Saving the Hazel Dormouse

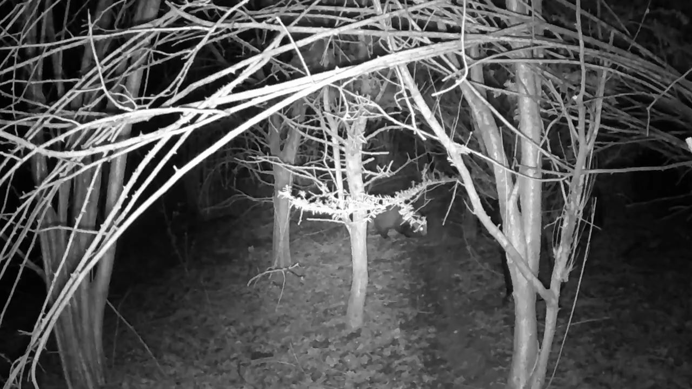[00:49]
It was really amazing to see the wildlife crossing the bridge for the first time.